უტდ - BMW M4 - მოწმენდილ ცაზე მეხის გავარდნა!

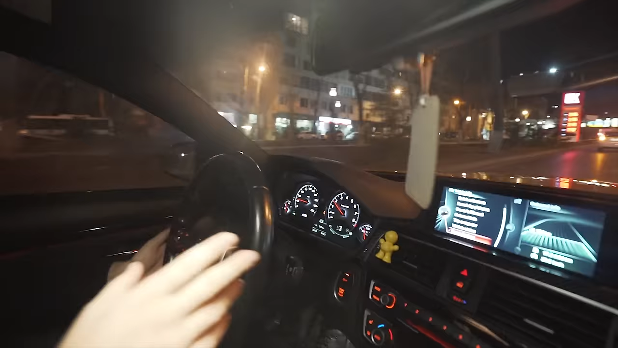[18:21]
ნორმალურია, ზომაც კარგი აქვს, არ მაწუხებს, გზას არ მიფარავს, რაც თავარია, არაფერზე ხედვის არეალში არ ხვდება ისე, რომ რაღაცა შემაწუხოს.